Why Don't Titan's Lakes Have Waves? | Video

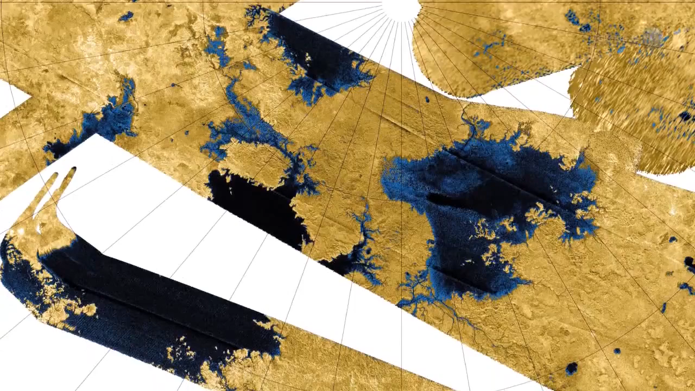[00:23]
It has river channels, islands, mud, rain clouds, and maybe even rainbows.